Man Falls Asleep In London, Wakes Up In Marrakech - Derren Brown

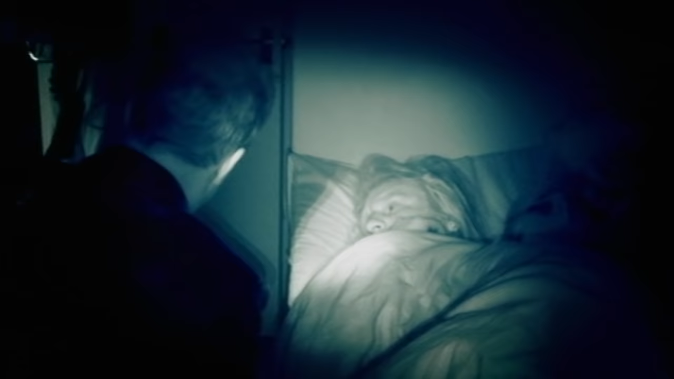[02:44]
Now it's a little bit too dark to read. It's a contract. Us to do what we like with you.
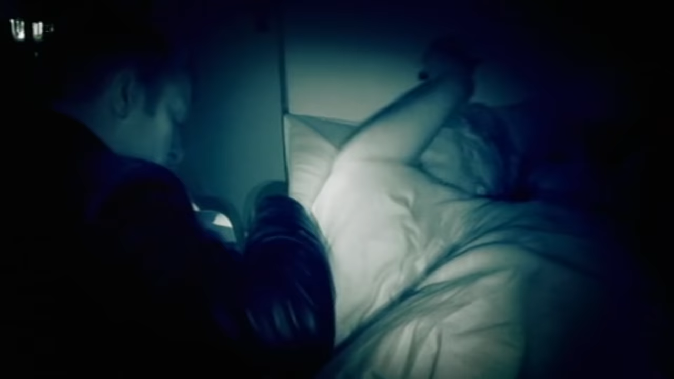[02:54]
You need to sign that along the bottom there.
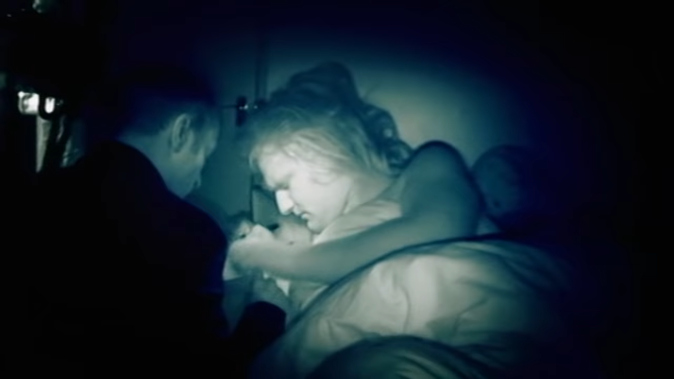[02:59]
I'll hold that for you.
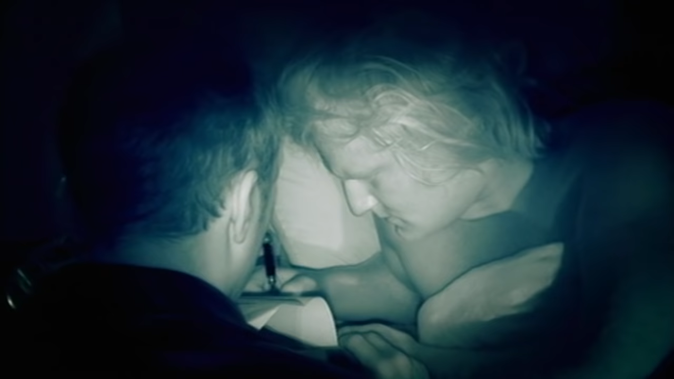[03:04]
Thank you. Choose one of the two cards, Richard.